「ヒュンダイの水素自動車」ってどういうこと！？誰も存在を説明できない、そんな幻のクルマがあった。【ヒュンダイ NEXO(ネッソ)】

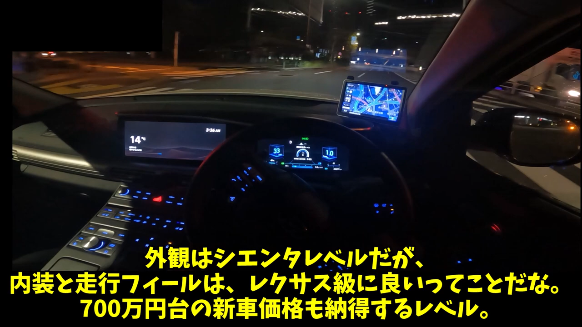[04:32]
車内空間も、シルバー色のボタンの感じが、どこかレクサスっぽい気がしなくもないけど、値段相応の高級感はありますよ。外観は支援たレベルだが、内装と装甲フィールは、レクサス級にいいってことだな。700万円台の新車価格も納得するレベル。このパワートレインのスムーズさだったら、絶対的な加速力さえもう少しあれば、1100万円台でもありかもしれないです。うーん、街乗り小回り乗りやすさと、快適性重視のSUVだからか、ハンドリングも運動性能も、手応えは微妙な感じ。なんかこう、ステア操作への追従が、ワンテンポ遅れるんですよねー。スポーティーを求め出すと、途端に微妙な感じになります。ちなみにブレーキホールドは付いてますよ。